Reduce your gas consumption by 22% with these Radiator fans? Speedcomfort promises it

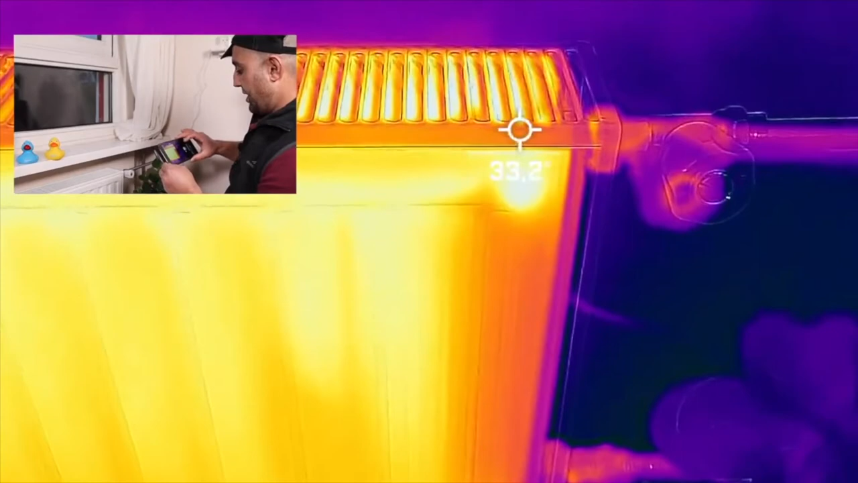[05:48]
Fans are just on and I measure, yes 33 degrees so this is perfect. Unbelievable.